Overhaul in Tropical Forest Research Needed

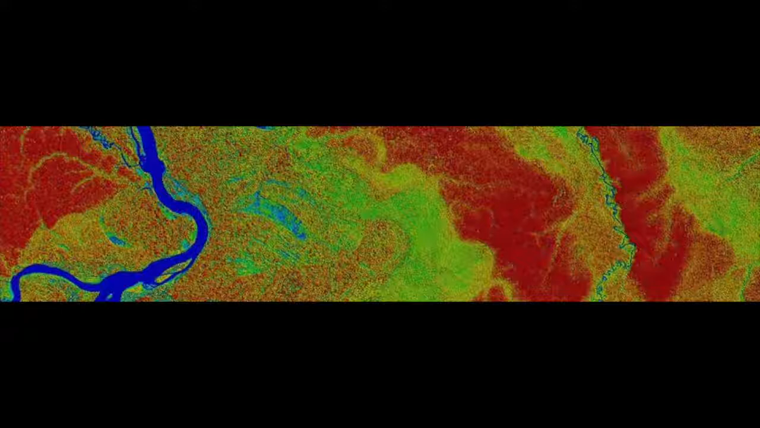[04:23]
This image from the Carnegie Airborne Observatory shows the large variation in tree canopy height across multiple landscapes in southeastern Peru. The tallest trees are in dark red, with green and blue colors representing shorter trees and forest canopy gaps. Single field plots are used to represent these landscapes, often resulting in substantial biases. The photo is courtesy of Greg Asner.